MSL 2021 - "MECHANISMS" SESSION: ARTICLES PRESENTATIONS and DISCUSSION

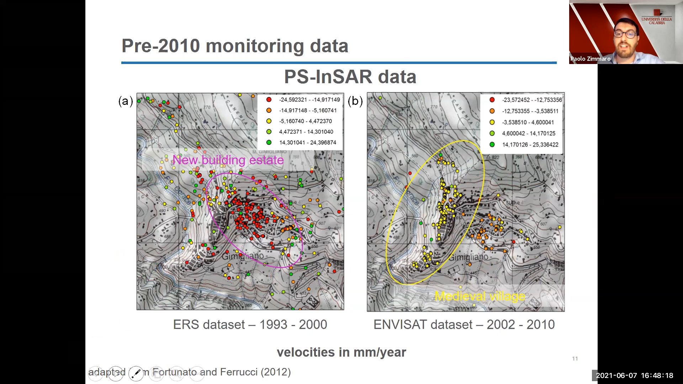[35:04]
velocities in terms of uh displacements and so in 2010 there was a huge reactivation of the landslide during
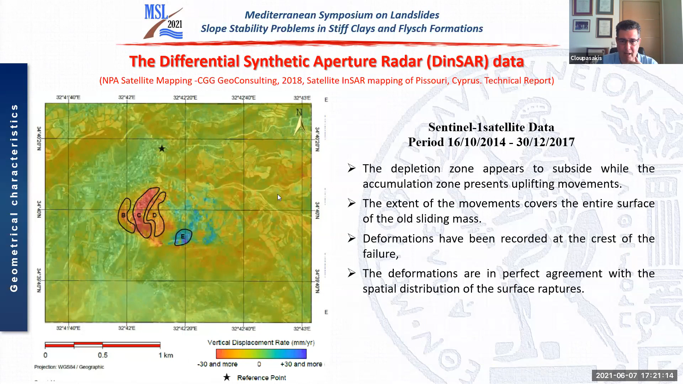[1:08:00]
mapping report it's not my processing i have to be clear on that but i have added those lines here and another interesting thing is that if you check the horizontal displacements that you can see that the the speed of the displacement increase increase during summer